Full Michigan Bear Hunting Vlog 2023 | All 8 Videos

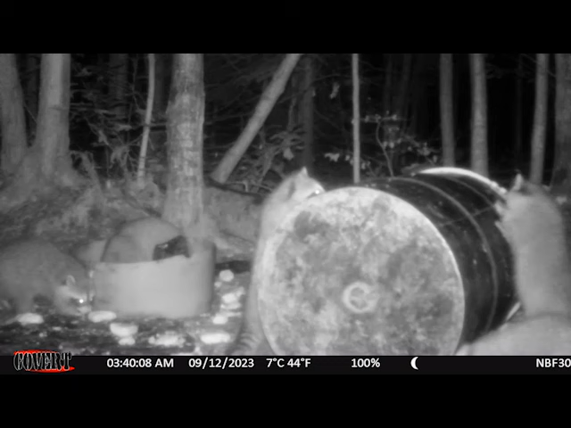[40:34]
It's incredible, but apparently all those raccoons ate two full buckets of pastries in one night.
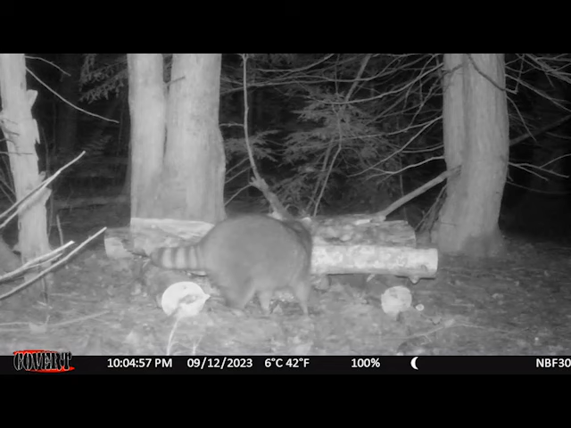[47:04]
multiple pictures of that great big raccoon again. Okay, it's 3 o'clock in the afternoon and I just left the bait again.
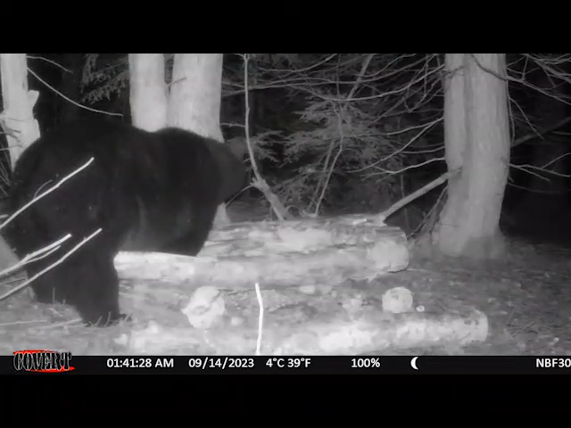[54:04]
So it's the fifth day right now, and she's the only prospect I've got at this point. Could get better once the baits get hit.
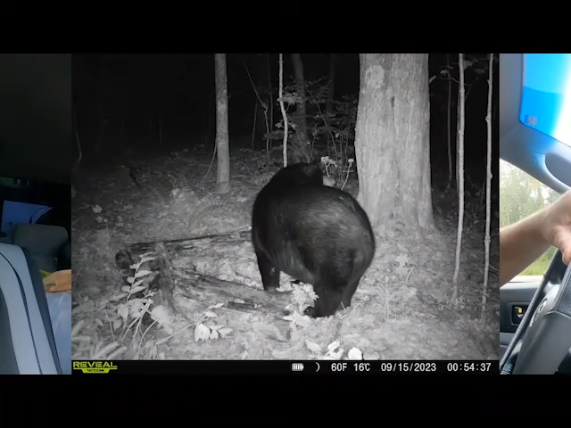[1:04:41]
And I really think that other bait must have had a second bear on it, because I don't think that little cubster could eat all that bait.
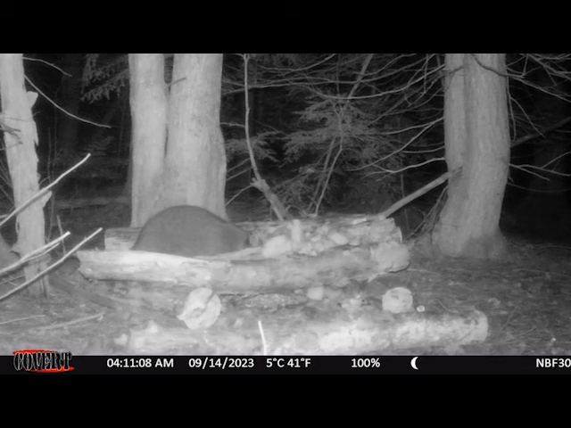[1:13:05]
Old Booner Cooner brought his girlfriends, it looks like, so there's more of those.
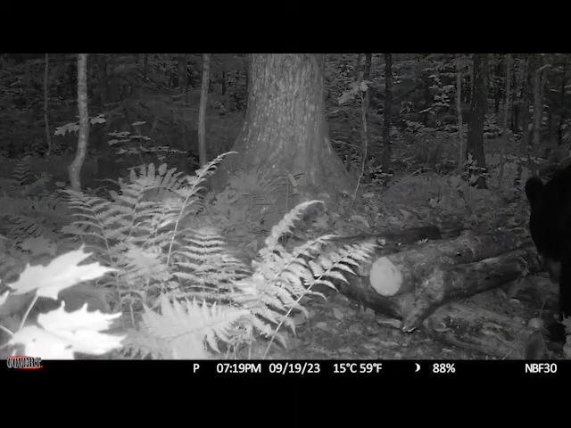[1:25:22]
like right at the end of legal shooting light is when that bear came in, and I gotta go in there and move this camera, because it's the bear's spending all its time just to the right side of the bait,
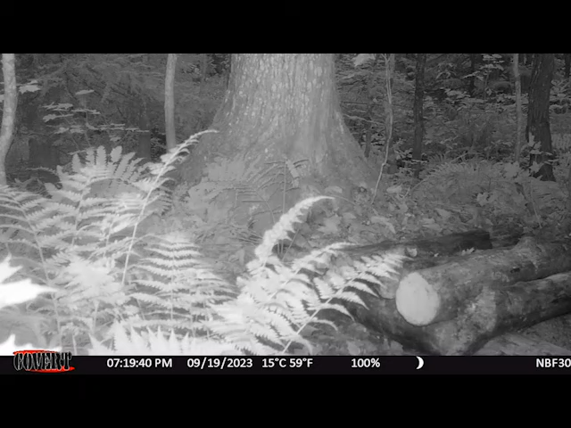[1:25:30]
and all I'm getting is its head when it pokes its head into the picture. So I gotta get that camera moved in there.
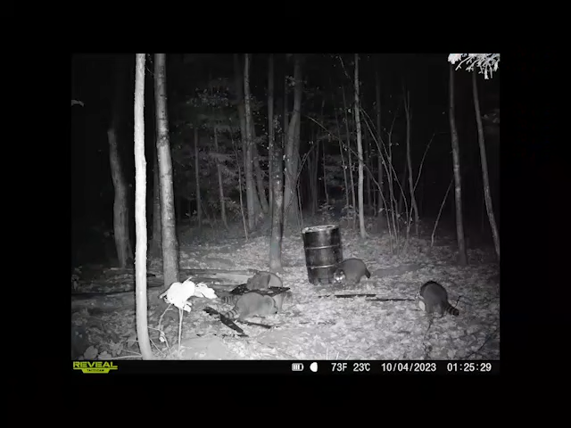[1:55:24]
It just had coons on it, and it had been hit pretty hard, but when I put a camera in there yesterday, then it looked like it was going to be pretty good, but it wasn't.